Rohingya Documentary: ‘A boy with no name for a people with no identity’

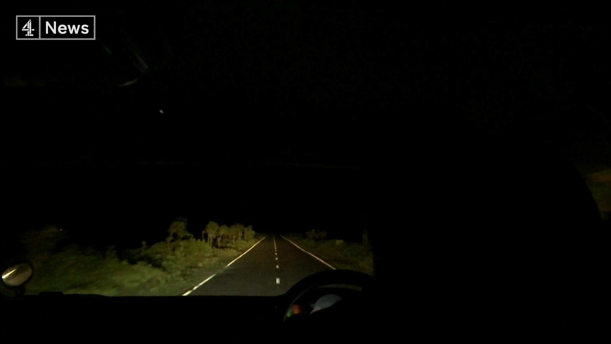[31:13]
and we're on a coast road when we spot a group of Rohingya on the beach. We stopped.